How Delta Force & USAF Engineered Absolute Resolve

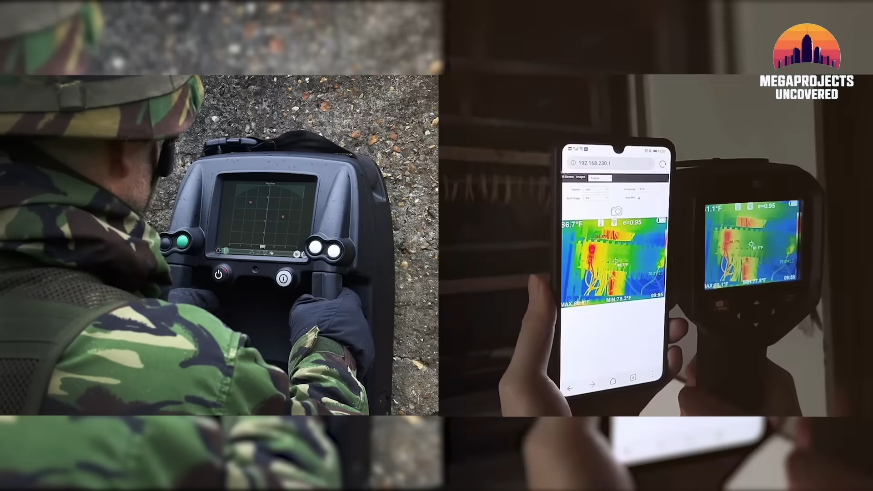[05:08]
They weren't just guessing which room to enter. They used wall-penetrating radar and thermal sensors that showed the heat signatures of everyone
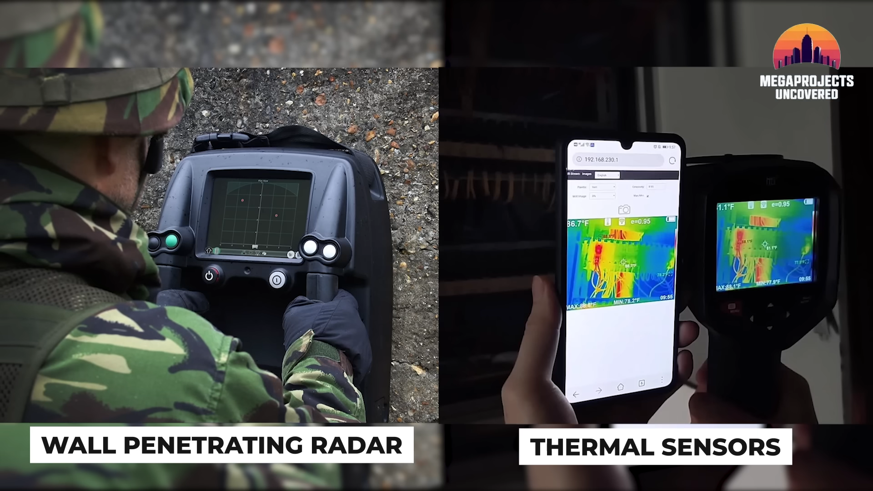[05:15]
inside the residence through six inches of concrete.